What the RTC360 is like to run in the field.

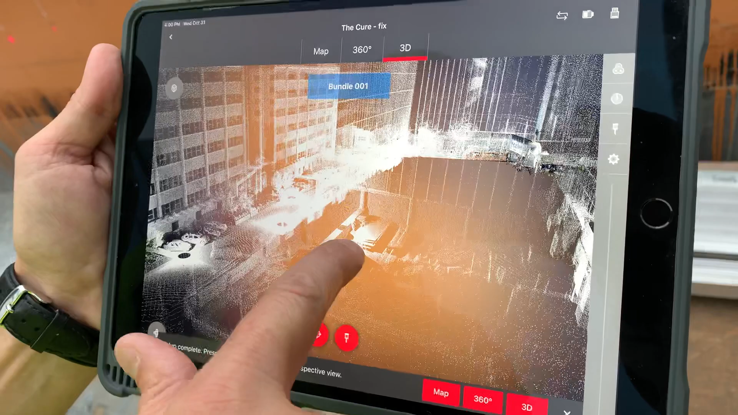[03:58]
but we had to walk around and through the building and upstairs So yeah, we're going to continue on our way now.
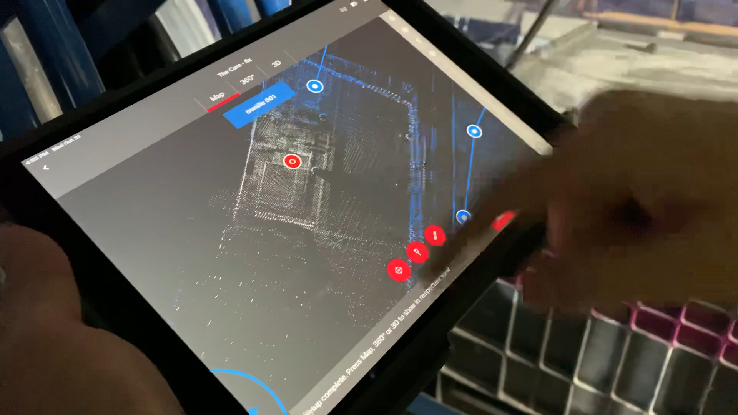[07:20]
There it goes there it is now this I've got overlapping data so I can go link click click start
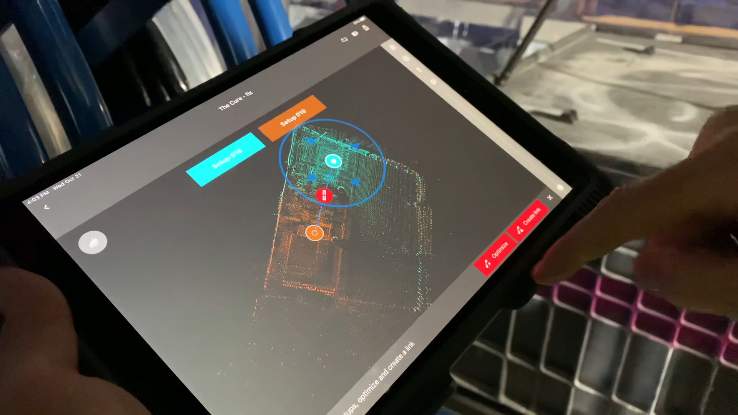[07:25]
alignment It's already there so I could say optimize and then now it's real tight.
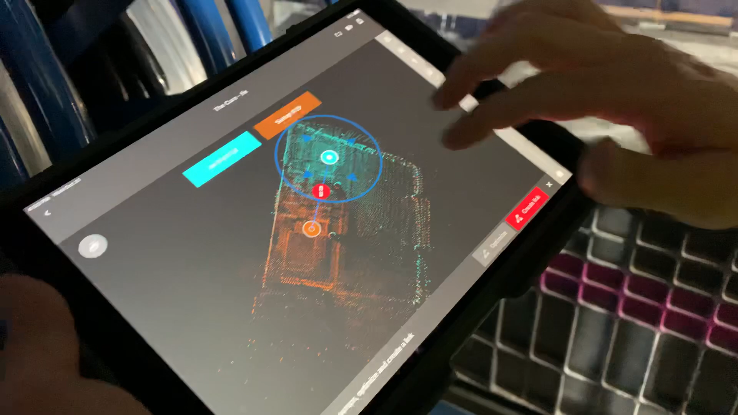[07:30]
You can see the edges look good All the way around